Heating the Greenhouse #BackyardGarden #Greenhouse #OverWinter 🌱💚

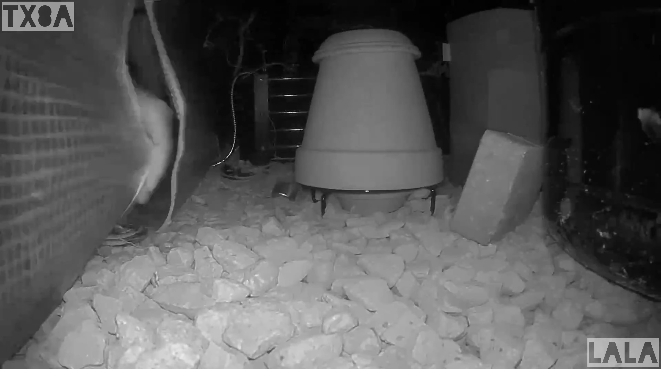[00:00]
hey y'all i was so paranoid about our first frost that i was obsessively and excessively watching the greenhouse and the first thing i did was set up this terracotta tea light heater thing but i was so worried that it
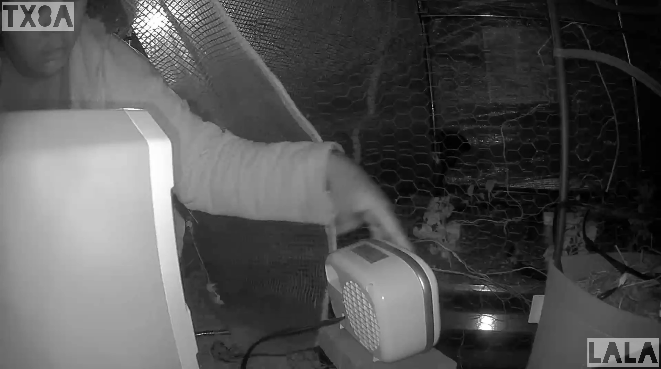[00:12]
was going to burn the greenhouse down so i had switched to
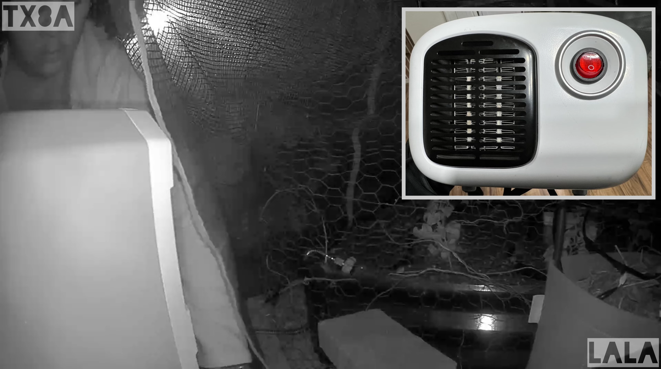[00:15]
a 250 watt heater connected to my bluetti which is a 2400
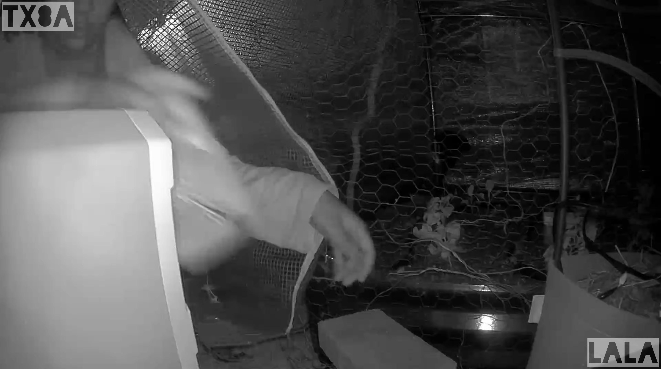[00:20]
watt generator but i wound up switching to an 800 watt heater because it wasn't having any
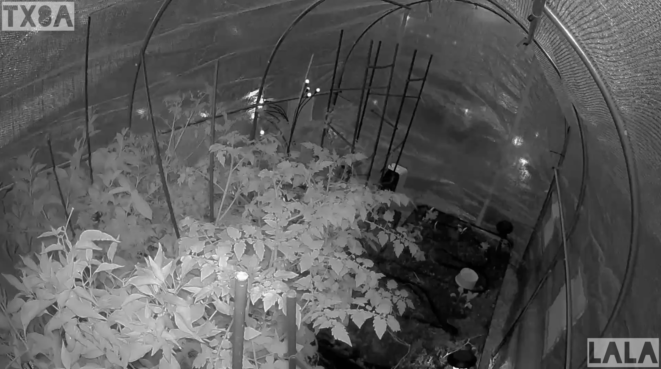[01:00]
monitoring so this is a view of the greenhouse tonight with the heater on so it's below 55 in there and it's probably only below 55 because i kept
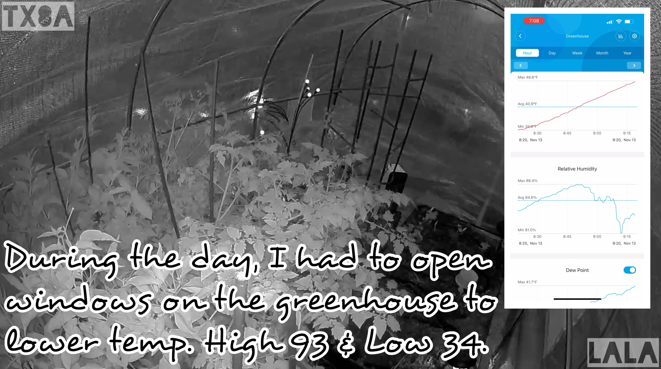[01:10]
opening you know i kept going in and out of there messing with it but the high for today was 90 inside the greenhouse the high outdoor temperature was 51 degrees so